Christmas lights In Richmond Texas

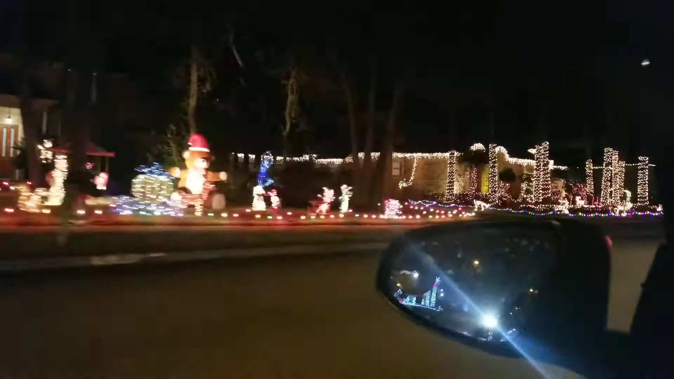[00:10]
सबने अपने घर से जाए हुए हैं, आपको दिखाते हैं दोनों साइड पे.